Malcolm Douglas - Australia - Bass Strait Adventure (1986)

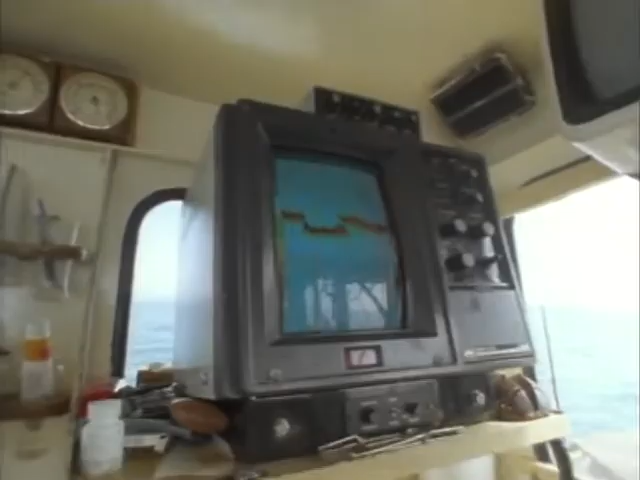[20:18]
It's his knowledge of the seabed that'll decide where the crays should be.
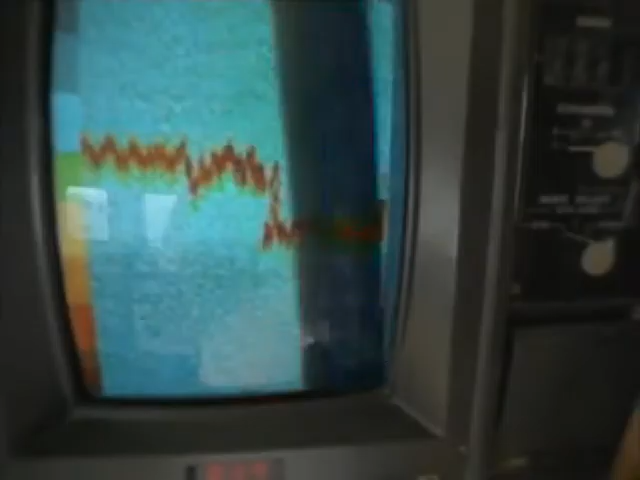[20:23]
The pots must be dropped right next to a crevice where crayfish hide. The men check their pots every day, unless it's too rough to leave port.